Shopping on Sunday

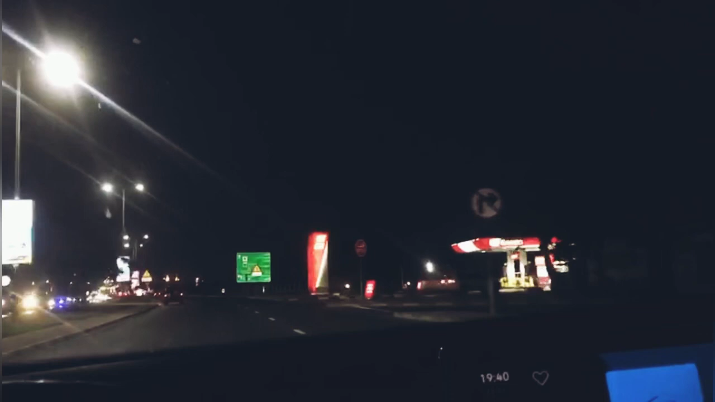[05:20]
यह देखो यह अपनी पेट्रोल पुम पे पहले इनोक होता था अब ब्दू हुको इसने नाम डाल दिया है एक बार मैं ईक आद्मी को बोला भया मैं इस जगह पे इनोक पर खड़ा है बलते है वाज उस जगह पर इनोक किदा रहे है मैं बोला इनक